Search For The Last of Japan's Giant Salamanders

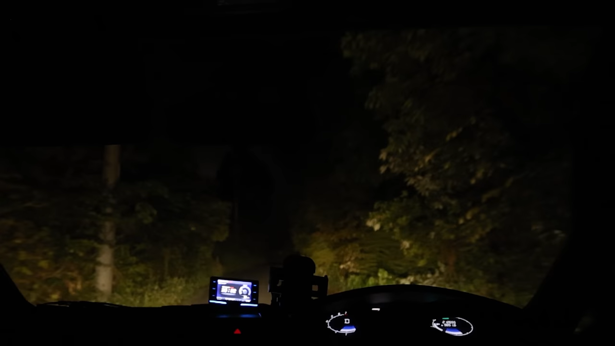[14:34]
The dark of night kept us company as we made our way to a different river system.